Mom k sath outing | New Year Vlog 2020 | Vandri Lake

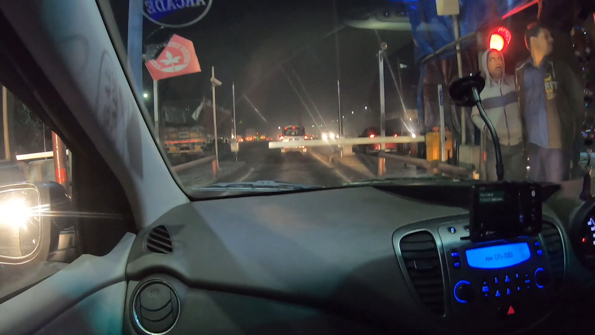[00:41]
I feel like someone is running without tolls So, it was quite smooth So, I had to take the tolls and take the tolls and take the tolls and I had to scan it